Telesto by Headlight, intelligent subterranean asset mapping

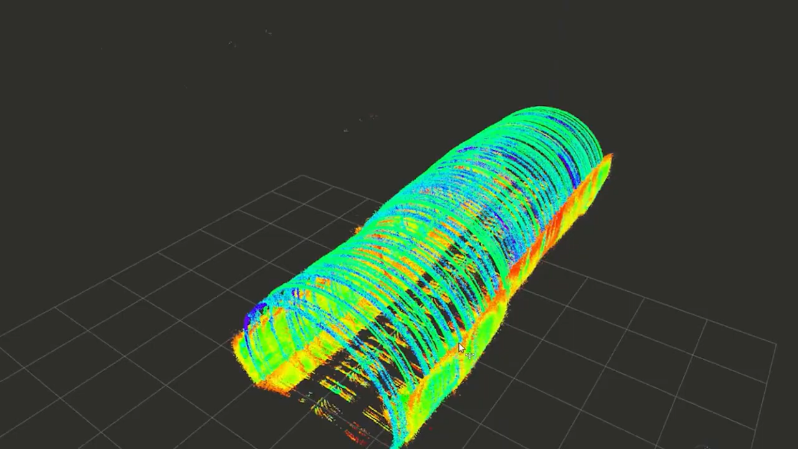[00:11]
large critical water and wastewater assets. This meant that Telesto needed to work and produce accurate 3d maps even in semi-turbulent flow
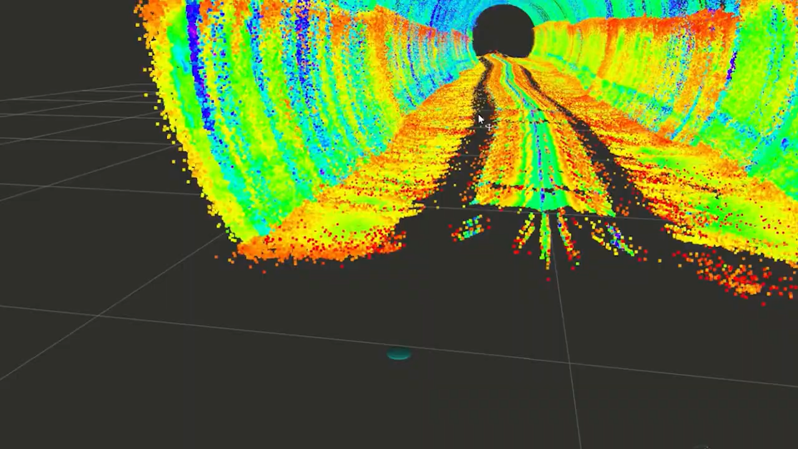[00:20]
conditions often encountered in these types of structures.
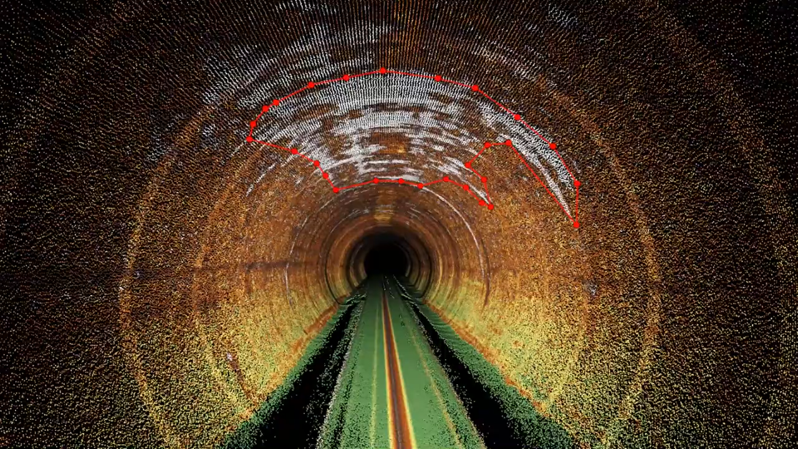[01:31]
We utilize artificial intelligence and other processes